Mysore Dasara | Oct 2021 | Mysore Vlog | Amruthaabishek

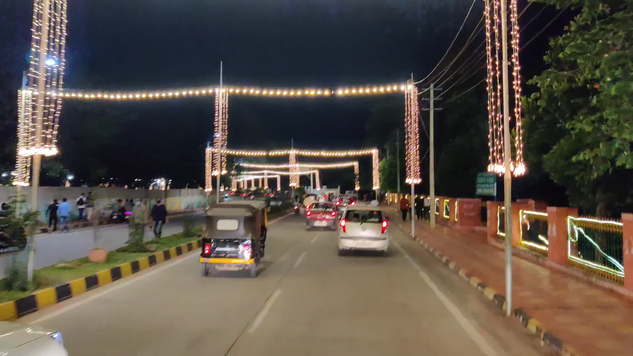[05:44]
இது பார்த்தீங்கன்னா செம்ம டிராஃபிக் இல்லை. இதுதான் வந்து மைசூர் பேலஸ் பக்கத்தில் இருக்கிற பிளேஸ்.
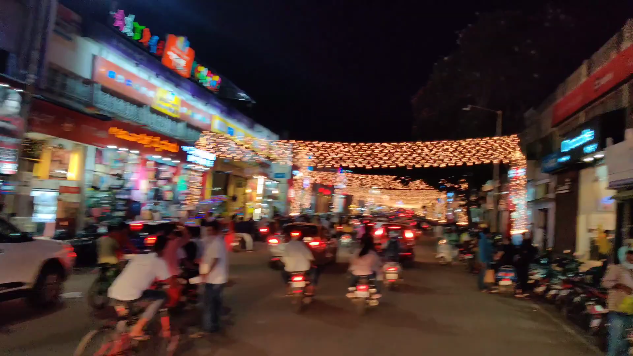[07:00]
இது பார்த்தீங்கன்னா ஃபுல்லாக வந்து ஷாப்ஸ் தான் இருக்கும்.